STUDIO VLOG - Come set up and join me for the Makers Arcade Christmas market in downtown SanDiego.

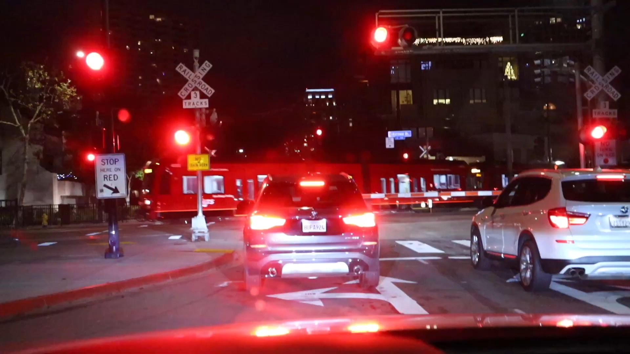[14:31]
Here's the train. We've got to wait for it to pass.